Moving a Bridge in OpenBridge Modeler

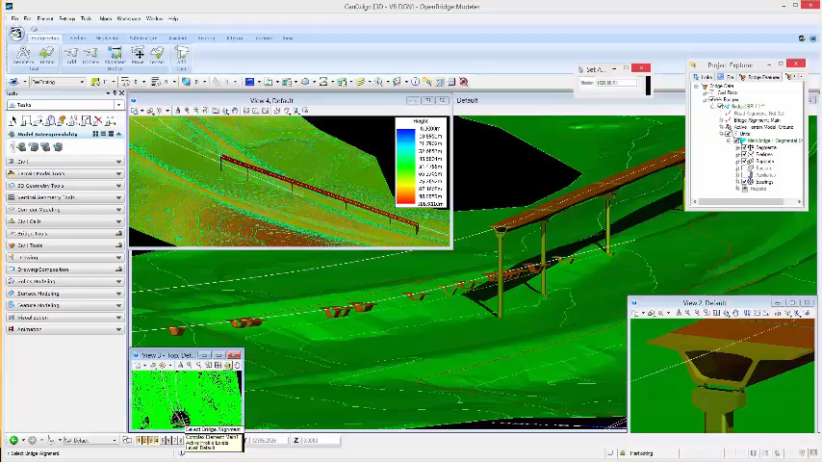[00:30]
Open Bridge Modeler transfers the bridge from alignment A to the new alignment B while automatically relocating the piers as well. Note that the piers change in height accordingly as they utilize the terrain data as the elevation reference point from existing conditions.
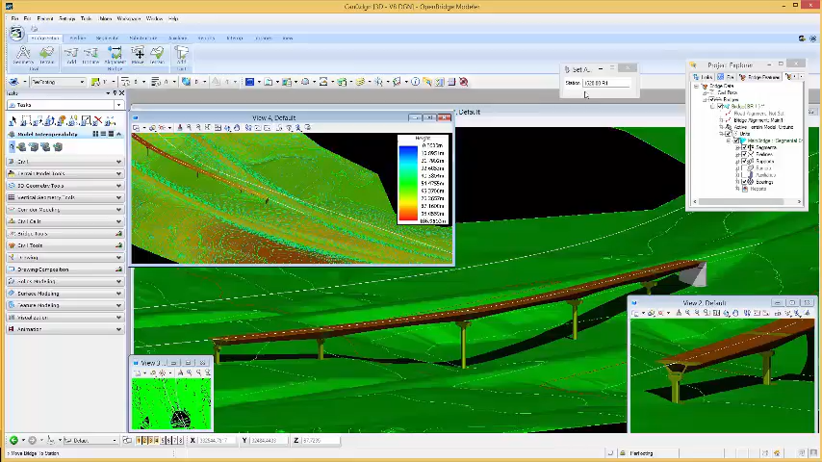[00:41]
In order to move the bridge up station or down station, we use the Open Bridge Modeler move tool whereby you can provide your new beginning bridge station. Now notice the first pier as the height adjusts automatically.